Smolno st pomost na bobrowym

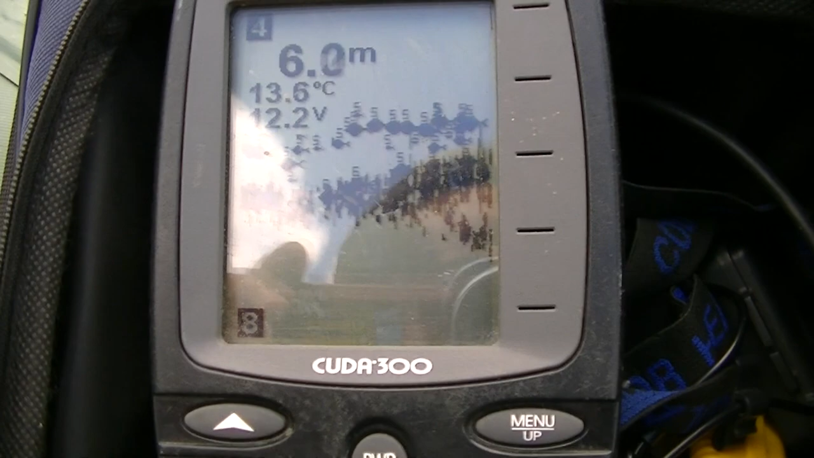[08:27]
On screen: water 13.6°C
Jestem dziś tak odległości ode mnie 400 metrów.
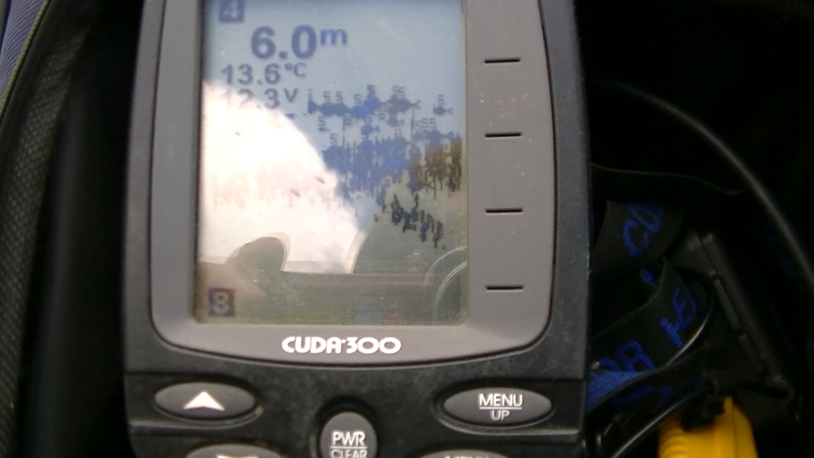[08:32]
On screen: depth 6.0 m, water 13.6°C
Należące tutaj to miejsce jest na skarpie. To miejsce na skarpie.
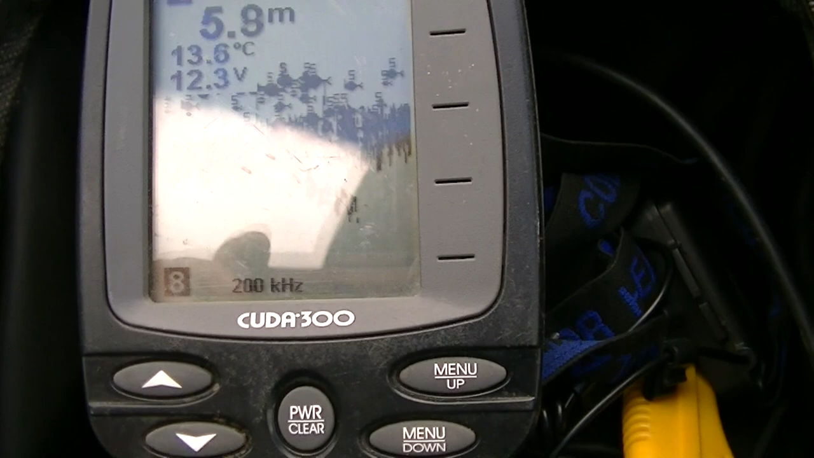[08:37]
On screen: depth 5.8 m, water 13.6°C
Zobaczcie.
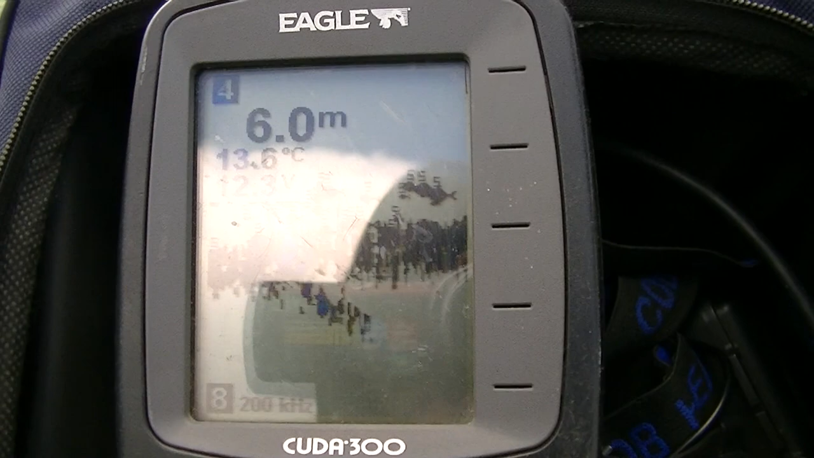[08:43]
On screen: depth 6.0 m
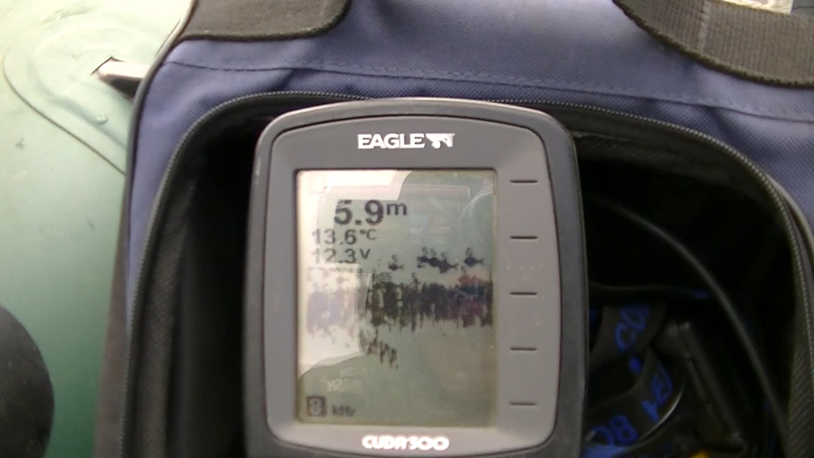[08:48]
On screen: depth 5.9 m, water 13.6°C
Masa ryb i wszystko od cały czas, od przedwczoraj patrzałem, wszystko stoi
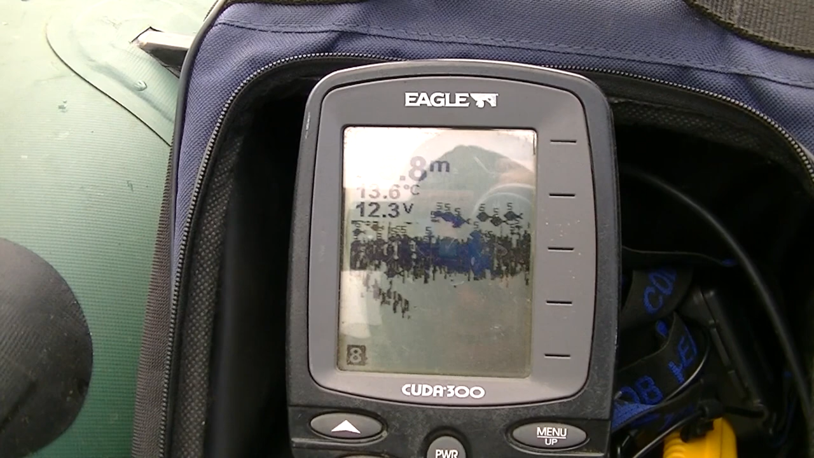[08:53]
On screen: water 13.6°C
na tej głębokości, gdzie o 5,8 metra na 6 metrach.
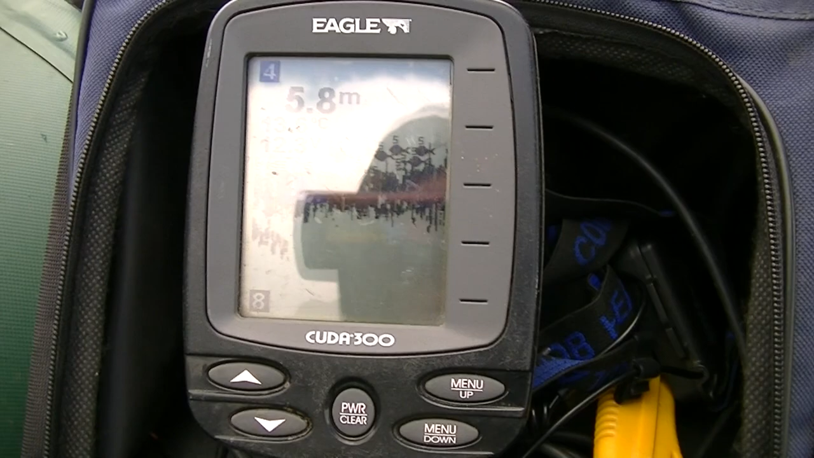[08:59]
On screen: depth 5.8 m
Jest tego naprawdę masa. Nic nie żeruje, nic nie chce zejść, wszystko praktycznie prawie przy samym dnie,
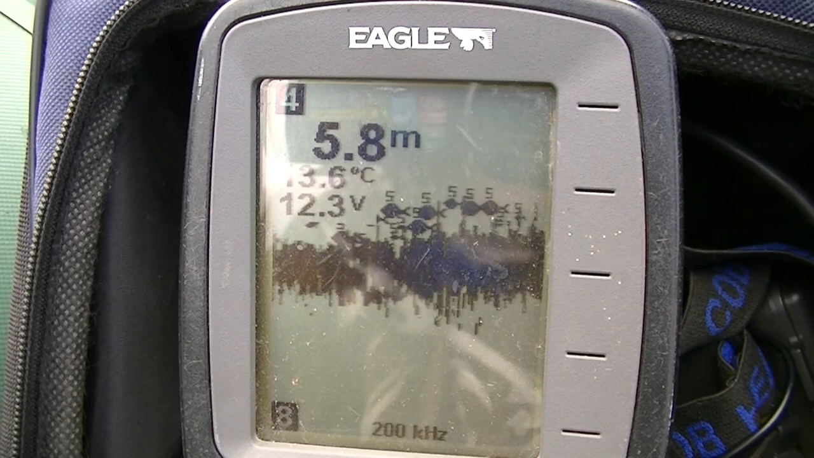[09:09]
On screen: depth 5.8 m
ale do trzcin,
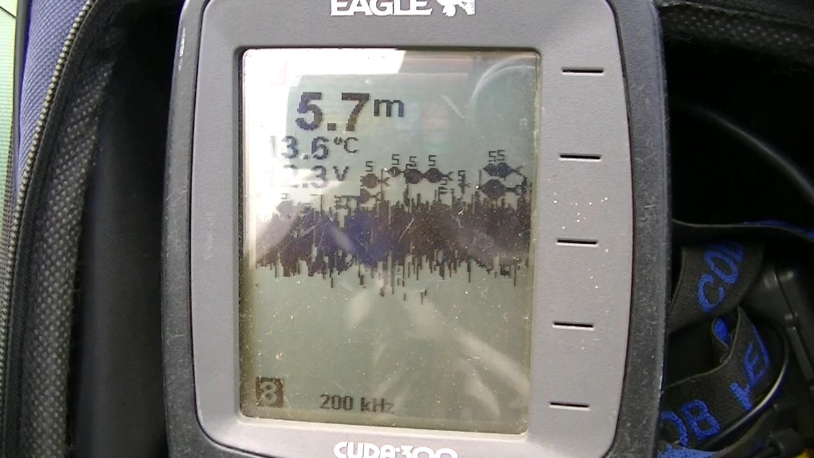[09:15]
On screen: depth 5.7 m
do jedzenia, do żerowania nic nie chce podejść.
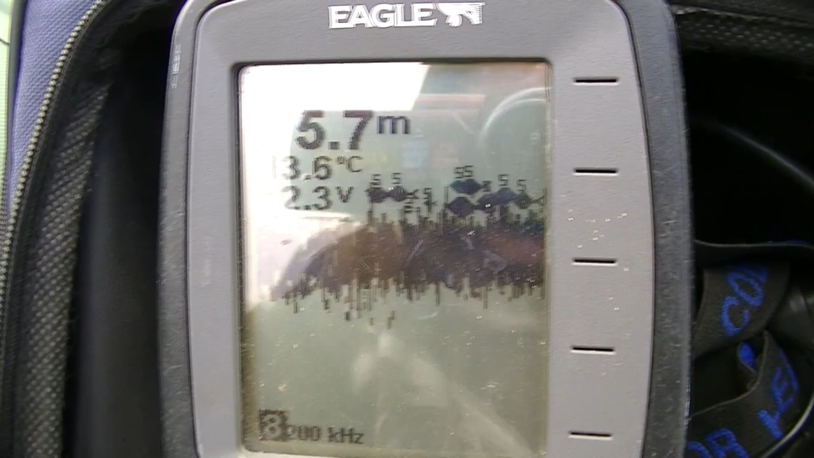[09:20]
On screen: depth 5.7 m
Wszystko stoi tu od 2 dni. Tak obserwuję to co drugi dzień.
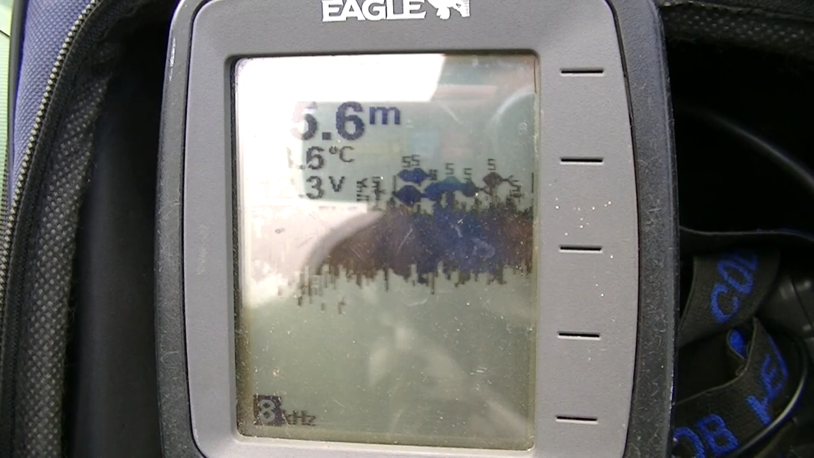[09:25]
Się praktycznie prawie codziennie przepływam, patrzę, czy ta ryba się troszeczkę
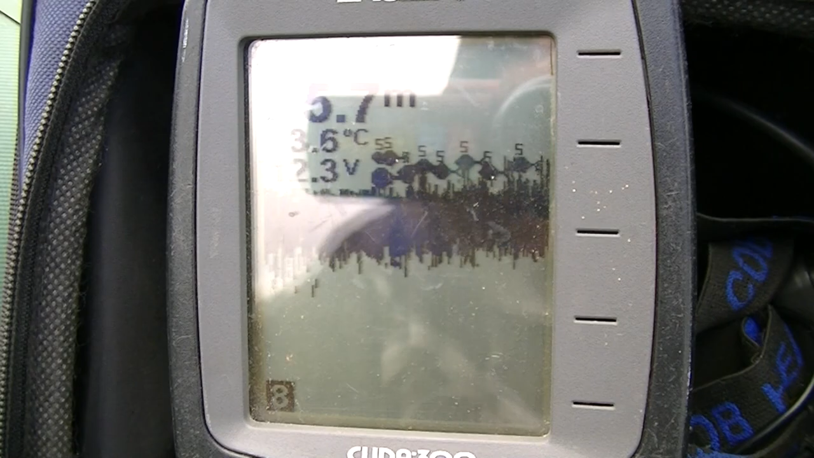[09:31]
rozproszyła na 5 metrach przy dnie.
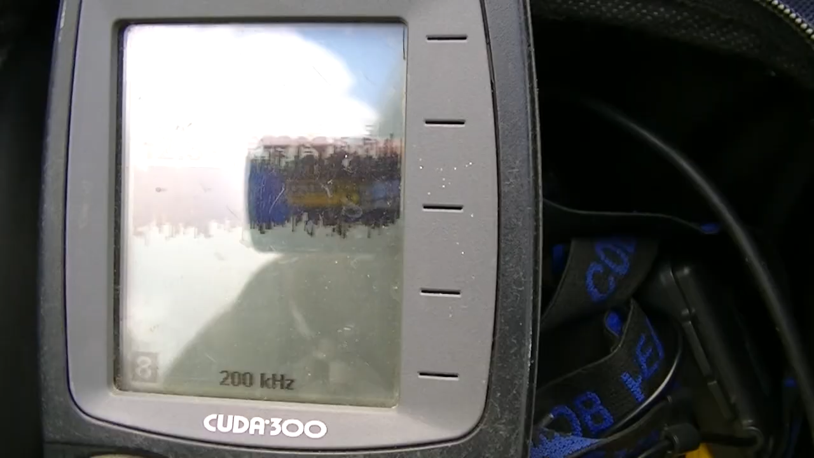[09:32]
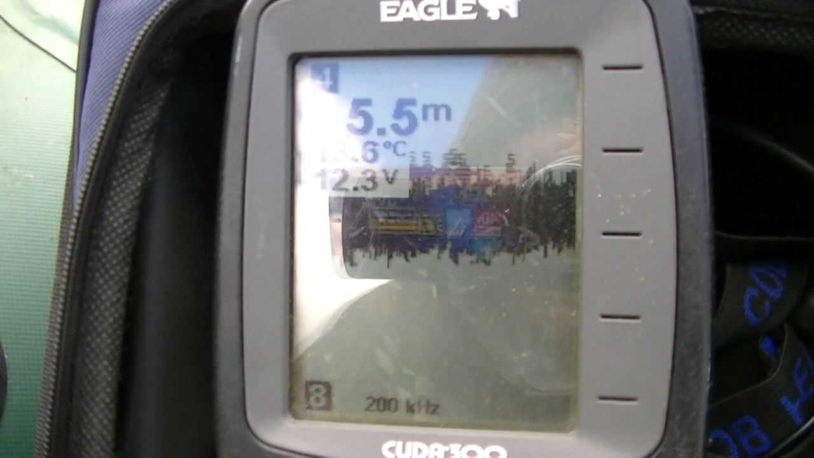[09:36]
On screen: depth 5.5 m
Wszystkie ryby. Tak, one są do 4 metrów. Jesteśmy